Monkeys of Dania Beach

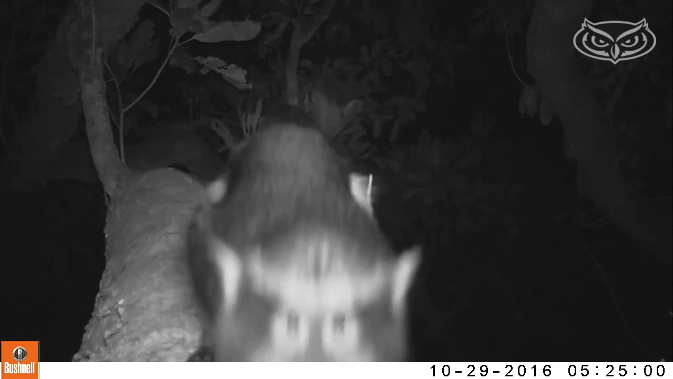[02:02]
So what we're trying now is to set camera traps up into the canopy so we can get them at feeding sites,
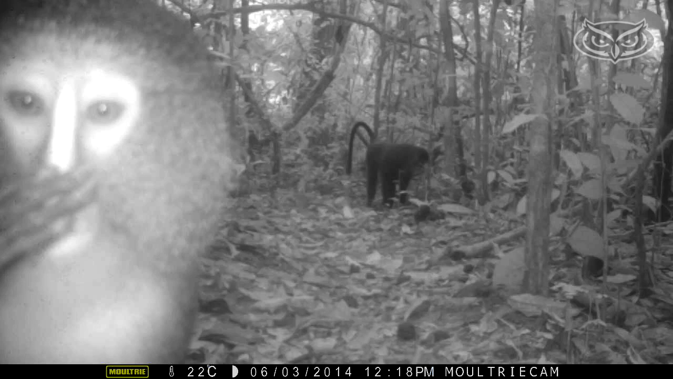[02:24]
Particularly the juveniles typically will come right over and even they'll touch it. Sometimes they'll actually break a camera, open the camera, and do some damage. Someone's interested in studying anthropology.